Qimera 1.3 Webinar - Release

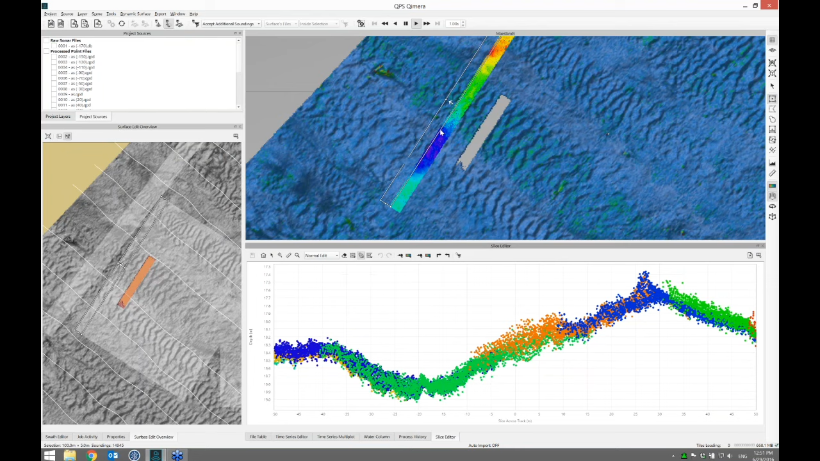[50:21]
So the white overlay shows where you've seen. The red shows where you've done an edit. And if I proceed, you'll see that it keeps sweeping out that area so that I can keep track of the areas that I've seen and visited in a semi-automated way if I need to. There's a couple of new edit modes that are in here.
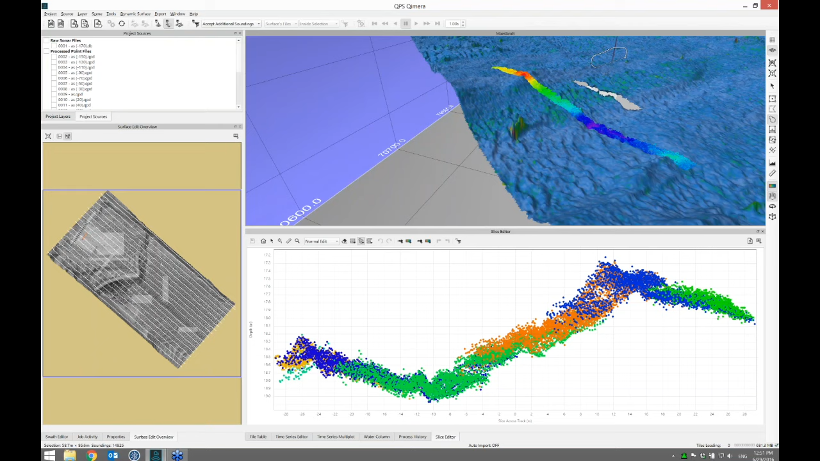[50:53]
That's making me crazy. Medium spline. Okay, that's gone. Thank you. Let's go over here. And I see this lump here on the seafloor. Maybe this is a navigable waterway, and I'm quite interested in knowing what this lump is. Maybe I want to mark it up as a feature for future inspection. So there's a new feature on the slice editing toolbar here, and it's this drop-down menu or combo box, some people call it.
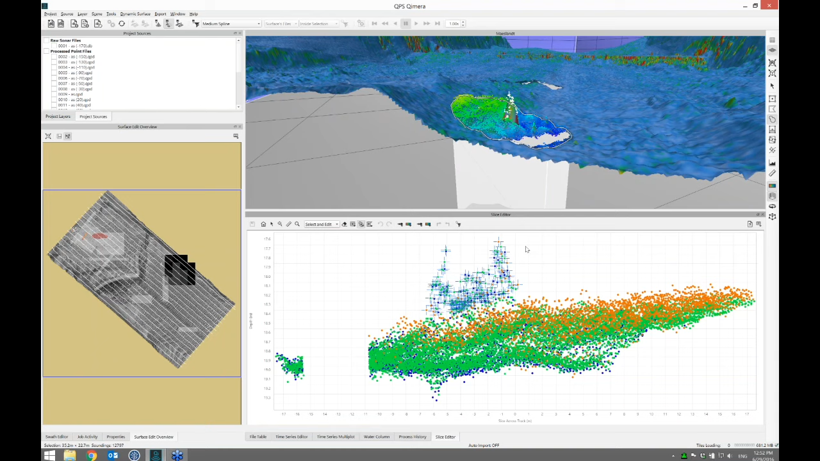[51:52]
You're either rejecting or accepting. When you switch to select and edit mode, what you're doing is you're selecting, and it lights it up with little blue crosshairs, and now you're deciding what you want to do with it, and how you decide that is you right-click in here, and you get this menu. I can clear my selection. I can invert my selection, which means choose the things that are unselected. Let's get back to where I was. I can select by certain flags. Show me anything that was rejected by the filter, for example. Nothing in this view. What I want to do. Oops, I lost my selection. Right-click. What I'm going to do for this example is I'm going to set the feature flag. So this is a particular sounding flag we keep.
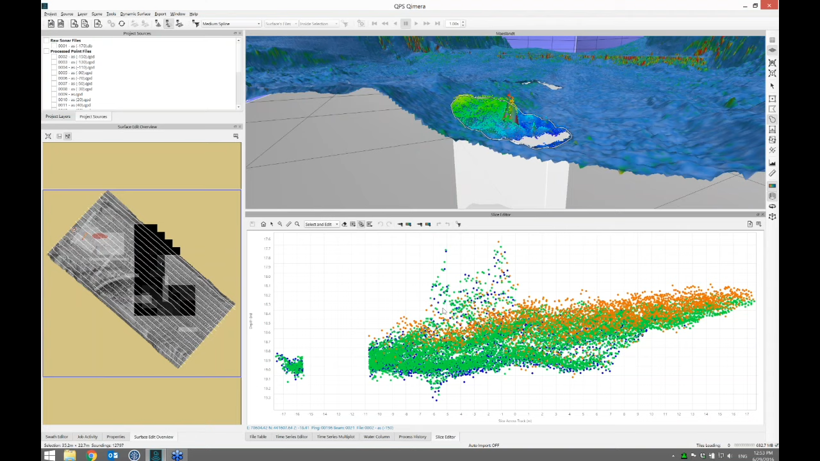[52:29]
And now if I hit save, deep down in the QPD, those particular soundings have been marked as features. And that's interesting. It's kind of neat that I've done that. But what I can do now is to keep track of that. Let's turn off my soundings in the 3D view.
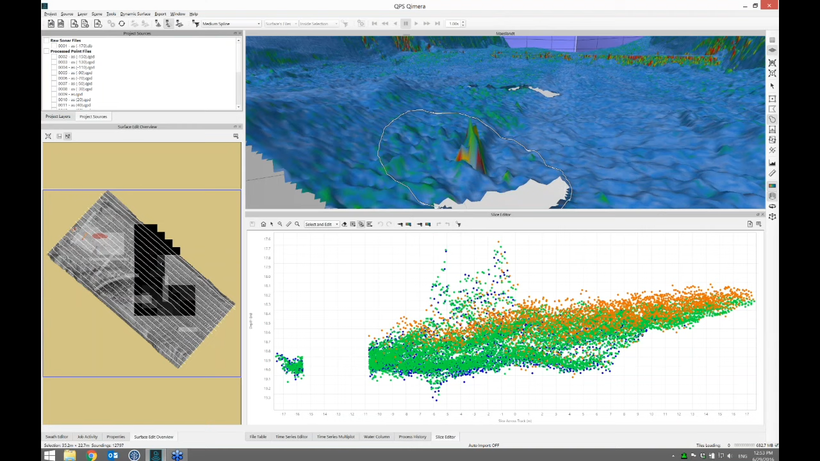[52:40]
Go back to my project layer. The dynamic surface I can highlight by the feature flag. And now I'm going to draw the scene with the usual color map. But anything that's been marked as a feature has this special coloring. So I can mark features that I can come by and later on review. And the different flags we have are feature, plotted, and suspect. And these come from the FM Hydro workflow that came with the Flatermouse suite. What I'm going to do is show another way. I'm going to say right-click and select by feature flag.
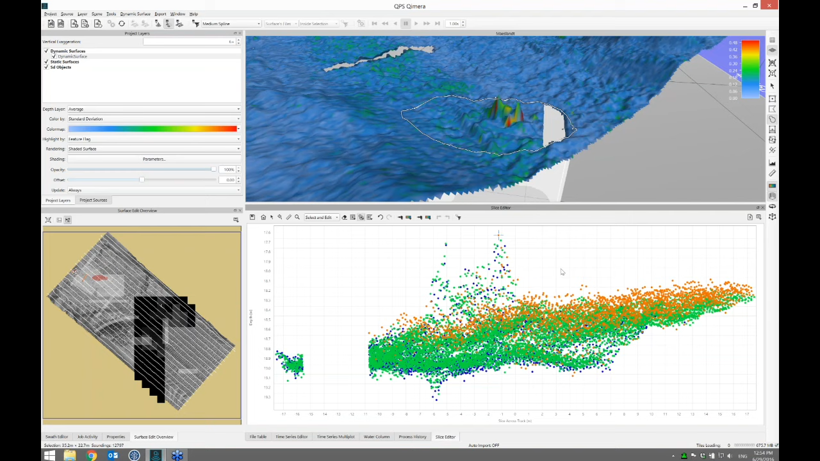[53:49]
And what you can do is now I want to set that as a feature flag. So that's a way you can keep track of soundings over recs and other things like that. So that's that particular editing mode. We've got a few minutes left. There's another editing mode, which is the fixed area edit.
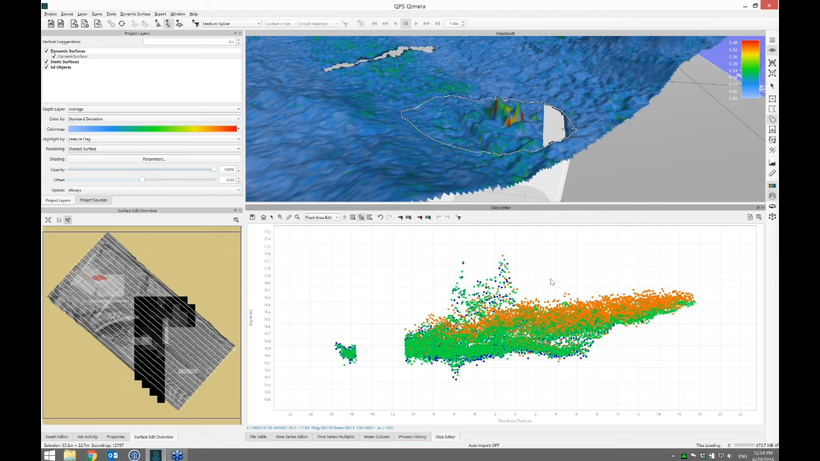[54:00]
And that's best shown off with the scroll line.
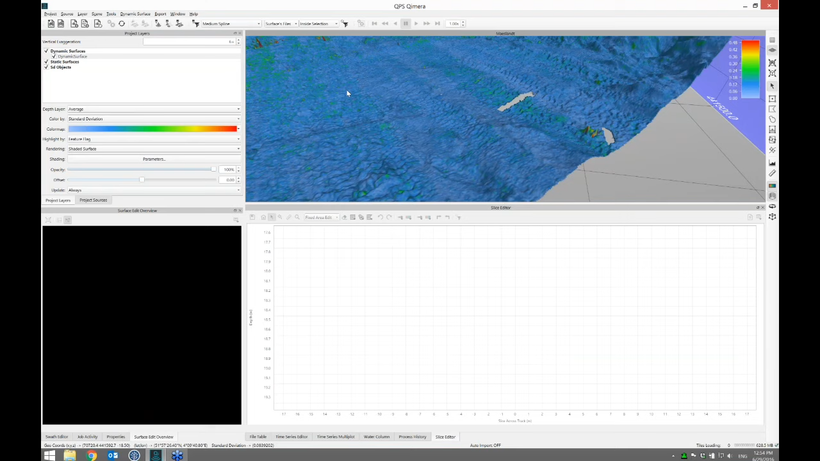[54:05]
So let's go back to our surface and let's get a little bit more screen space so we see what's going on.
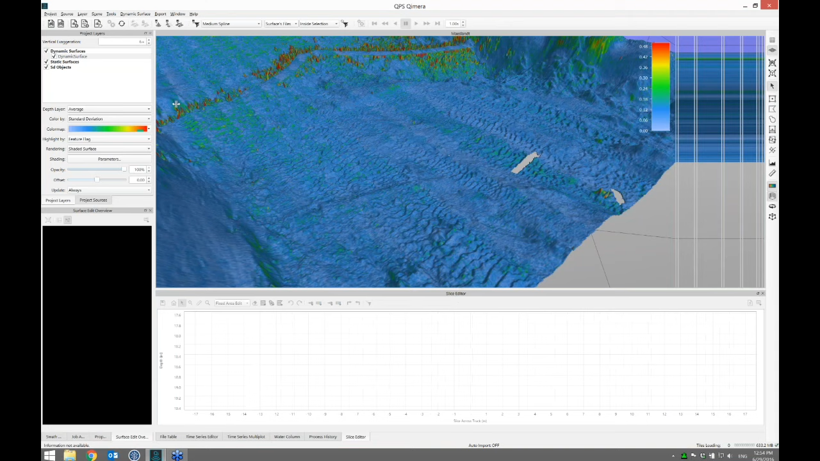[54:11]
We see over here on the northern bank of this particular survey area, there are a lot of weird red spikes.
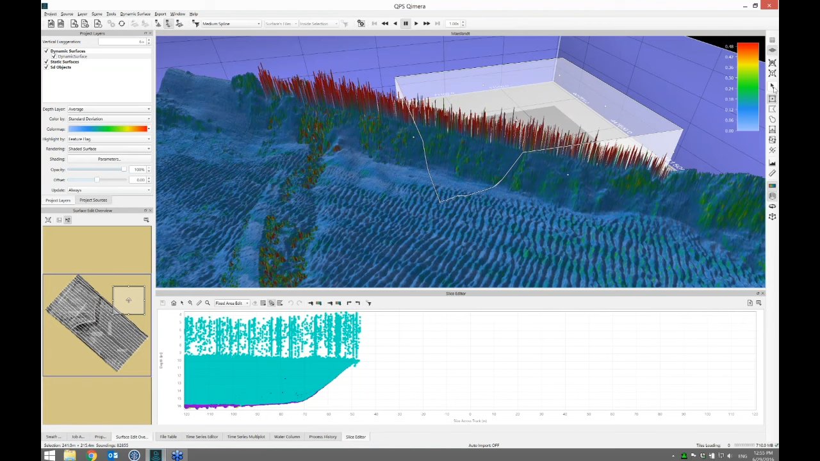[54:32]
So what I'm going to do is, let's just go to the Slice Editor, we want to click those out. And you can use the fixed area edit to do that quite handily. So I'm going to use the scroll box select.
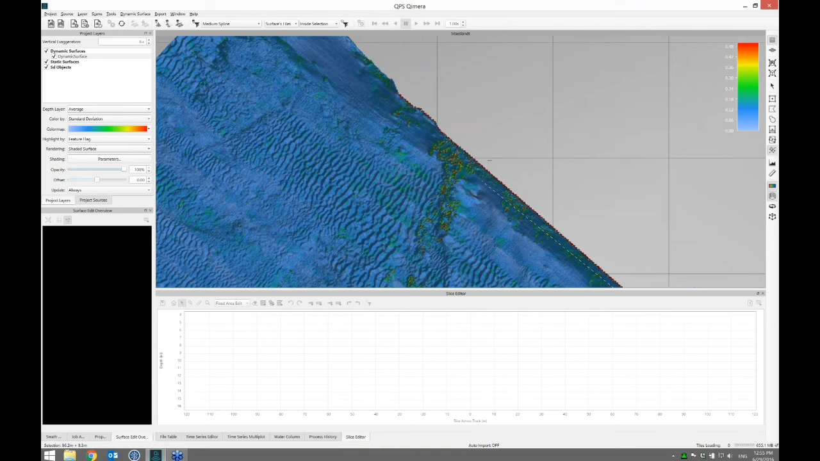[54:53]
And I'm going to left-click here and draw my box, maybe make it that wide. And when I let go, I get the ability to draw the line. So let's go over here. And I'm going to draw a line that runs right along the wall. I want to go as close to the wall as I can. And I left-click to stop. Come back here. And let's zoom in and make this box just a little bit bigger.